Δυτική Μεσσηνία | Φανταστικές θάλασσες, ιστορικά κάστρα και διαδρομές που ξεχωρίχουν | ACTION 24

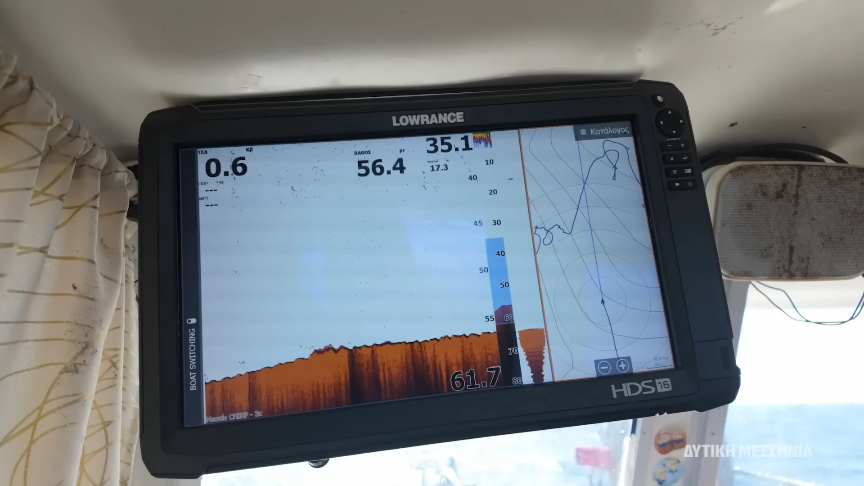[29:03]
Σε τι βάθος είμαστε? Τώρα είμαστε στα 50 μέτρα ψαρεύουμε.
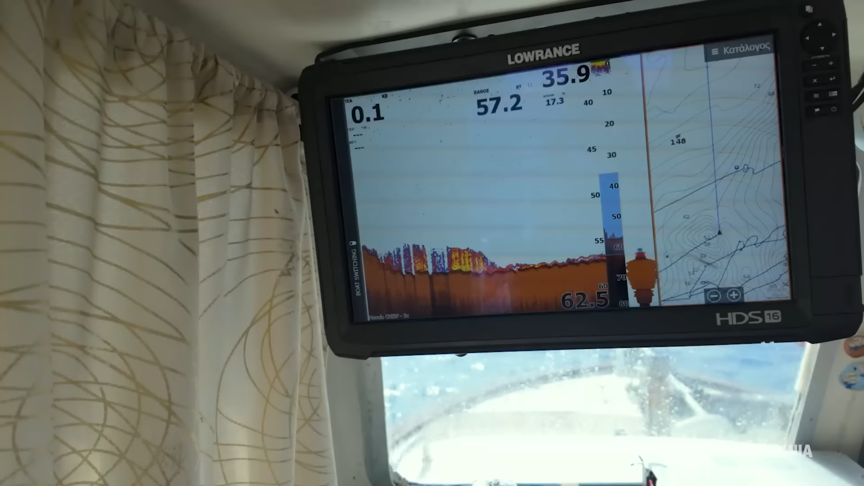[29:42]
Βλέπουμε στο βυθόμετρο κάτω σηκωμένο ένα ψάρι. Άμα δεις τη γραμμούλα κάτω, κάποιοι που γνωρίζουν πάνω. Αυτά εκεί που βλέπουμε δηλαδή είναι ψαριά.
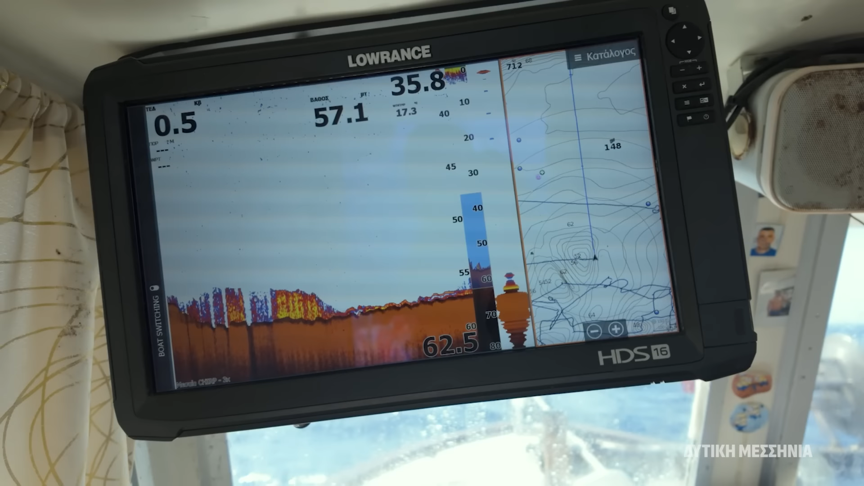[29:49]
Ναι, σηκώνουμε ένα ψάρι. Αν θα καταφέρουμε να το πιάσουμε. Δεν έχω δει πιο ξεκούραστο ψαρά.